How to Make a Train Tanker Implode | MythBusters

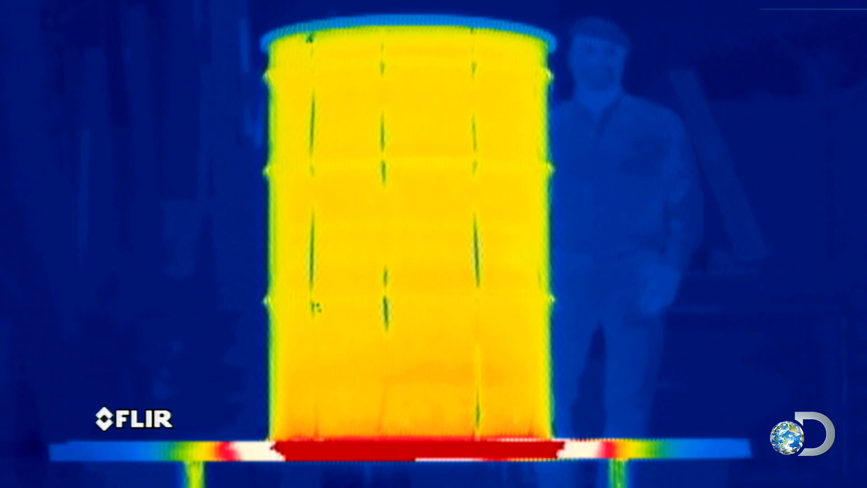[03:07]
Now that it's sealed, a pressure differential can develop, and the wait begins for the steam to cool and condense.
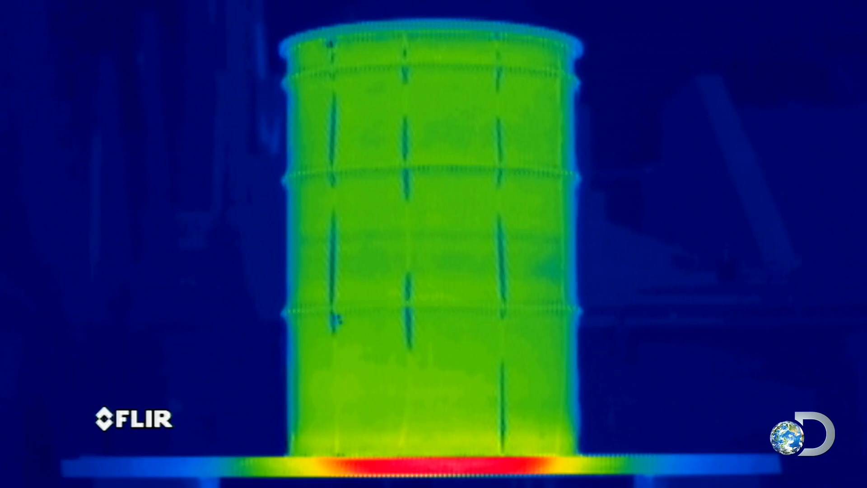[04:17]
But what I know is happening inside there is that it's cooling, and that steam is reverting back to water, and it's creating low pressure in there, which is pulling the sides in.
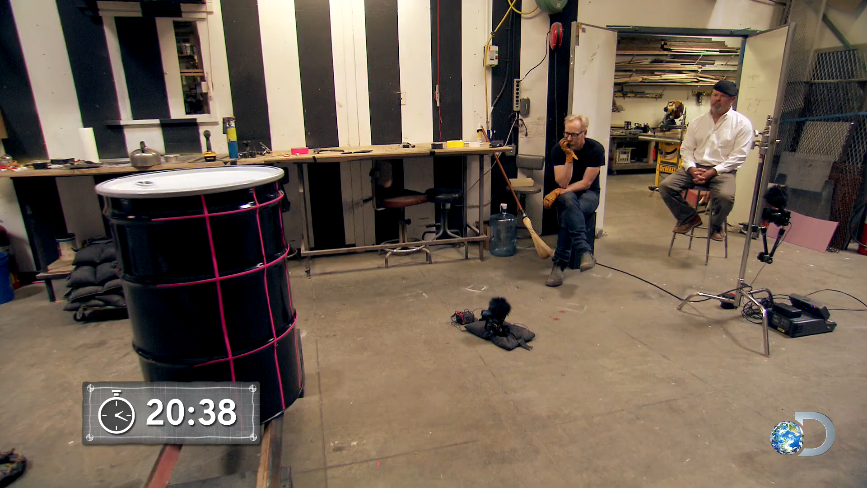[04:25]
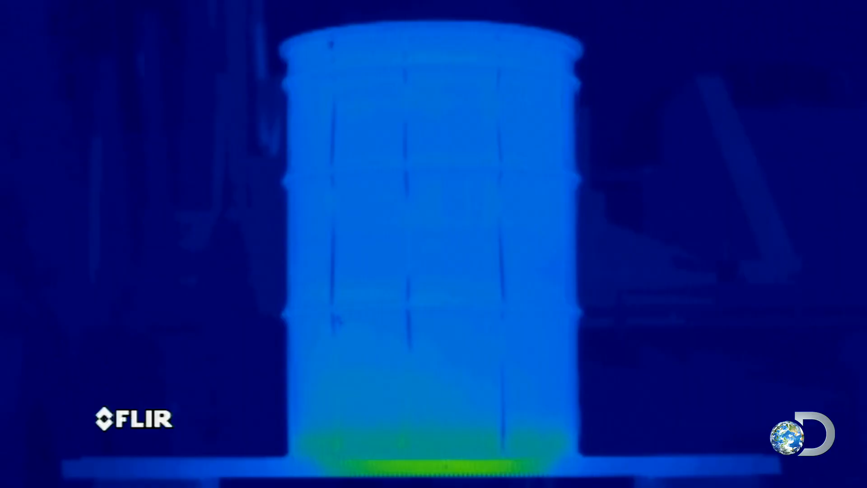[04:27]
They're resisting that because of their structural integrity, but at a certain point,